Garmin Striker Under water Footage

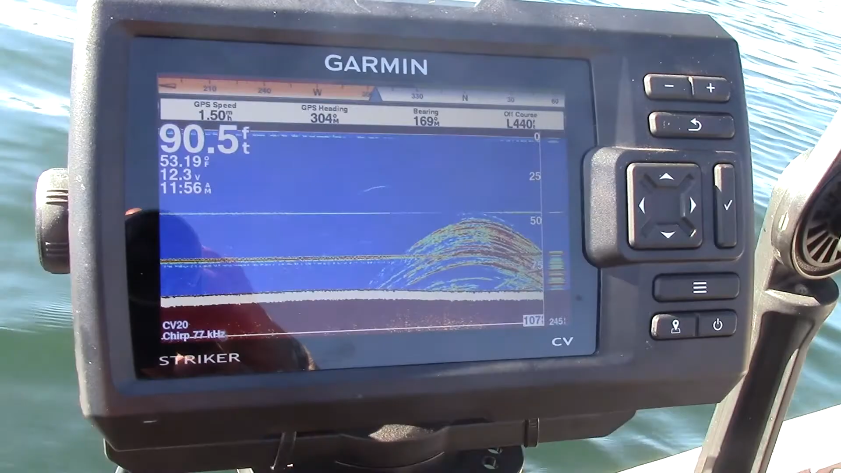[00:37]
On screen: depth 90.5 ft, water 53.19°F
fish finder and what shows up on the little camera I have down on my downrigger.
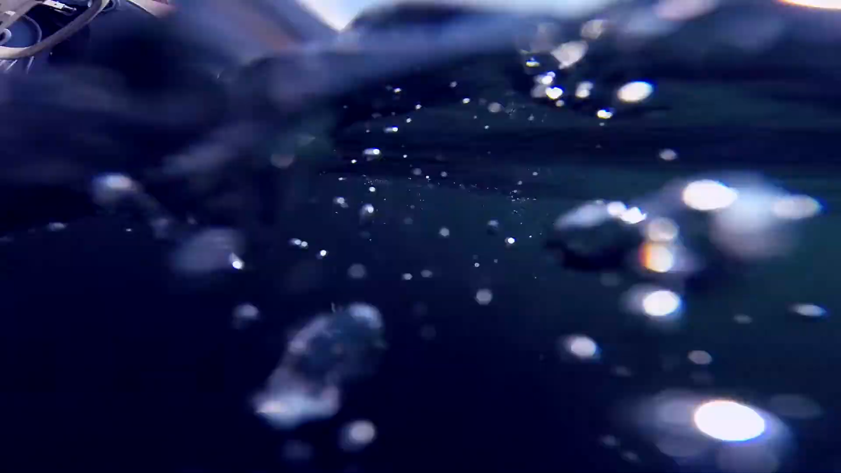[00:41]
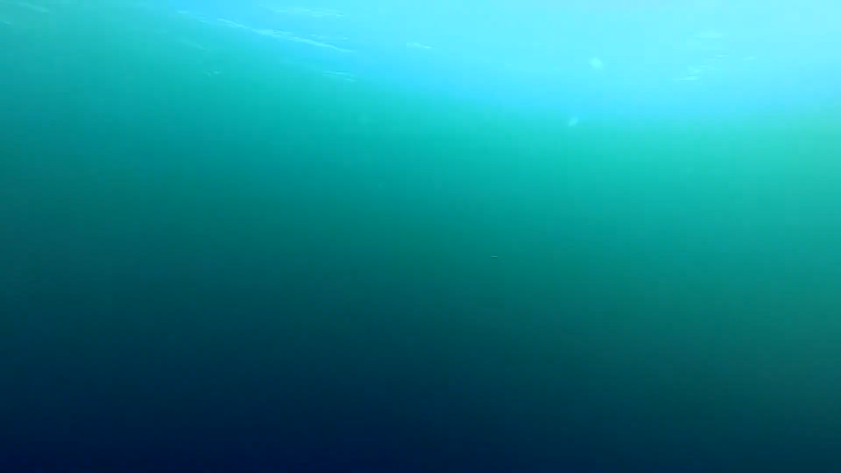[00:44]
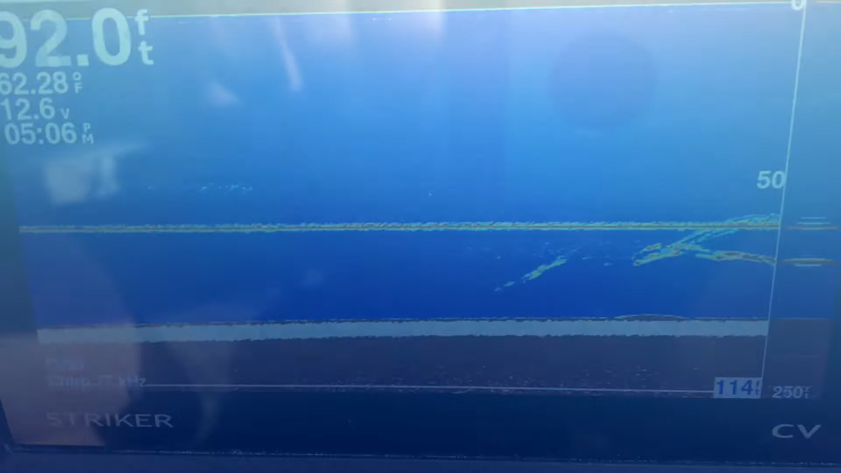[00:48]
On screen: depth 92.0 ft, water 62.28°F
Just for reference, this straight line is my downrigger.
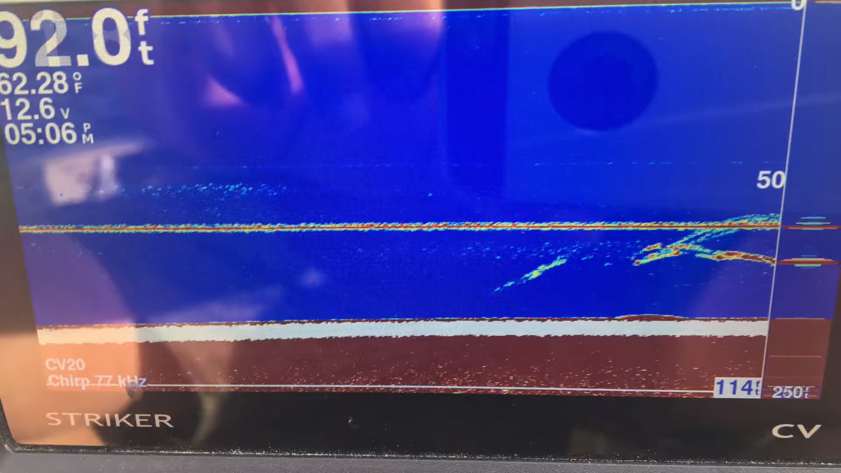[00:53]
On screen: depth 92.0 ft, water 62.28°F
All of these underwater scenes were shot between 65 and 90 feet deep.
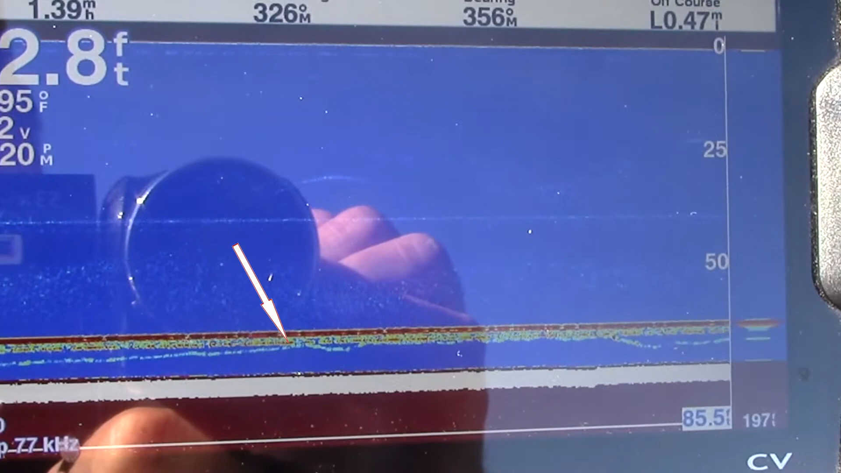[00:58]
You can see here where a fish comes up and follows for a while and then drops off.
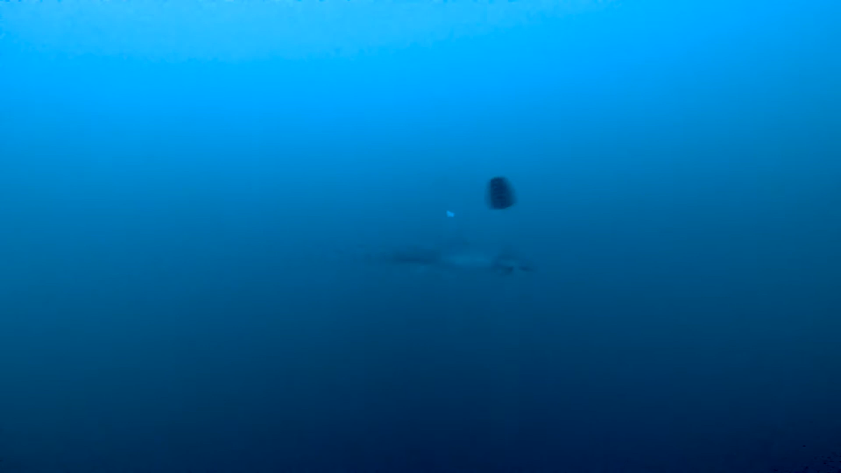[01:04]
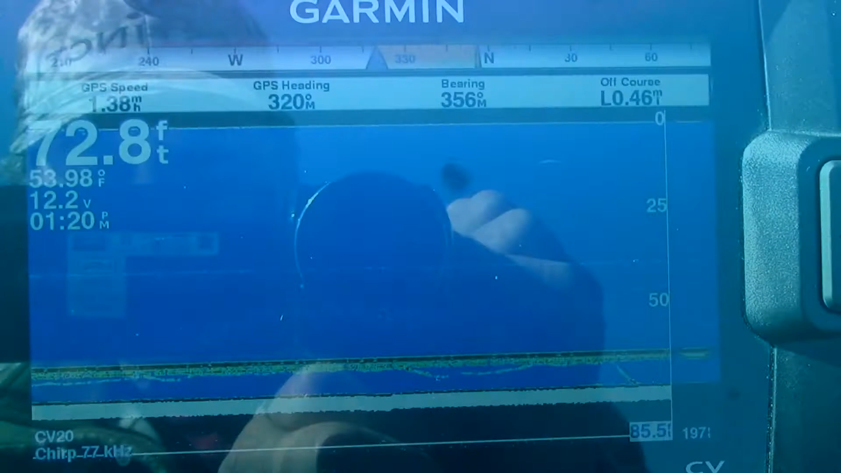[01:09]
On screen: depth 72.8 ft, water 53.98°F
You can see where this guy comes in, plays around with the bait, goes away a little bit and then comes back and drops off.
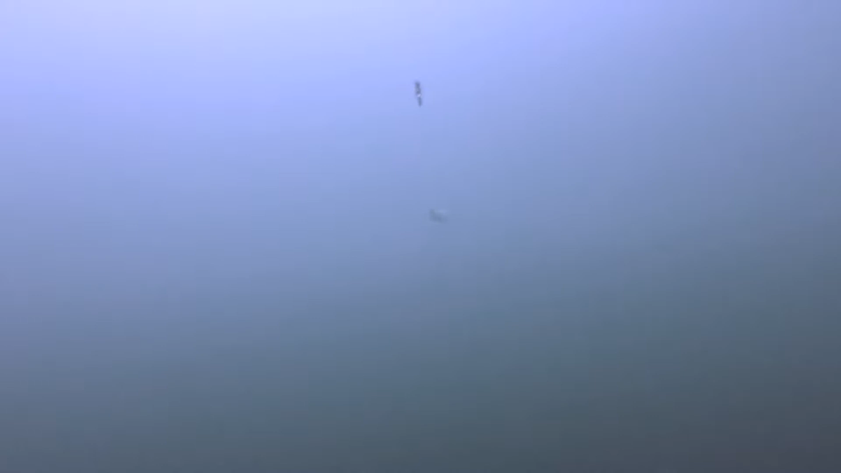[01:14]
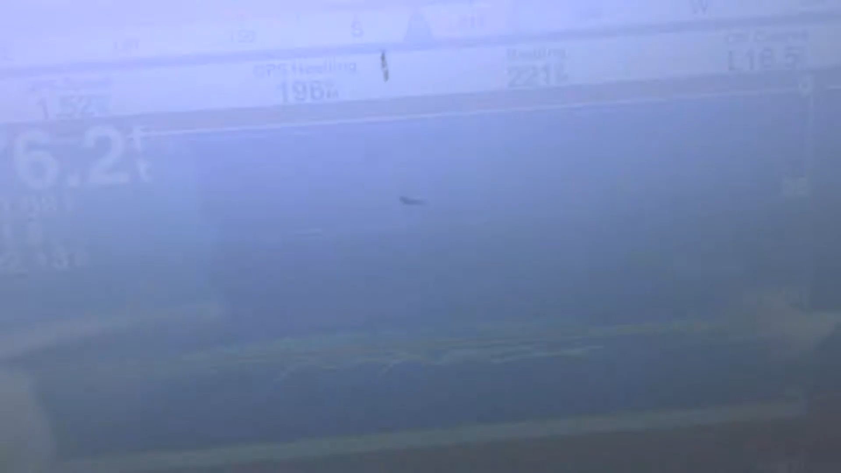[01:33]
Here I've got one fish that comes up and plays with the bait. And then another one joins in the fun.
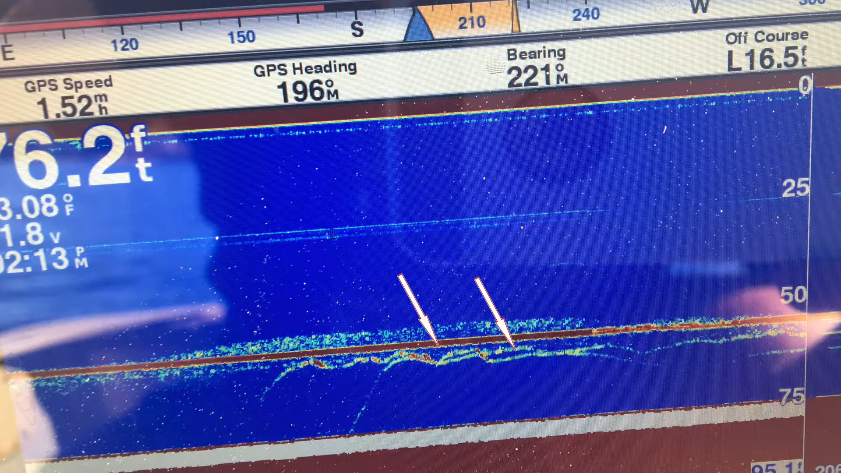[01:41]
On screen: speed 1.52 mph
One drops off and the other one keeps falling for quite a while.
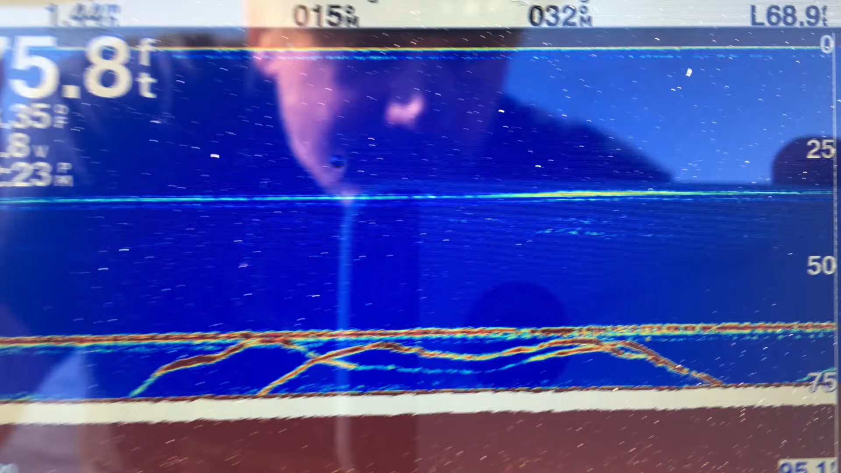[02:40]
Here's another one where one fish comes into the picture and then another one joins them. And they both hang around, but one seems to stay out of the picture a little bit and just kind of comes in here and there.
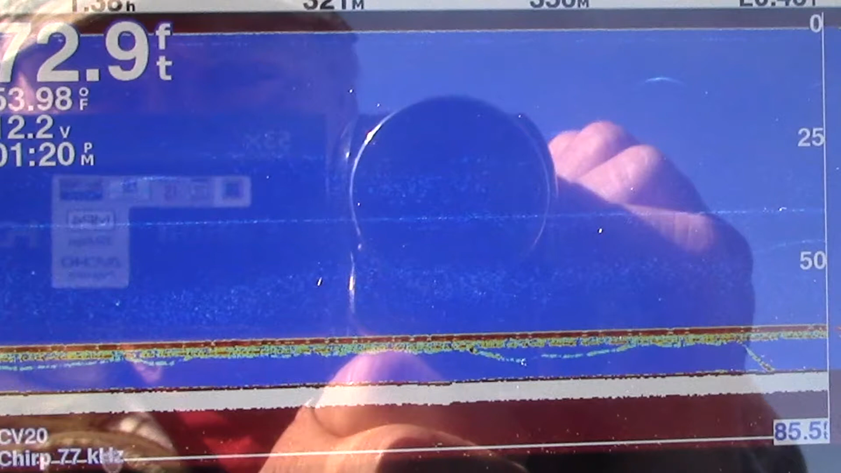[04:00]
I've got a number of clips like this one where fish just comes up and just follows for a long, long time. I never realized these fish just followed the lure for so long.